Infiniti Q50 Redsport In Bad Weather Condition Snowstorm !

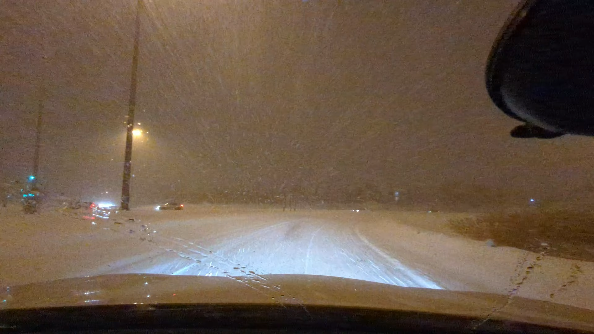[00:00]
It's really nasty outside guys. It's been a while since I've seen like... Such a bad snowfall.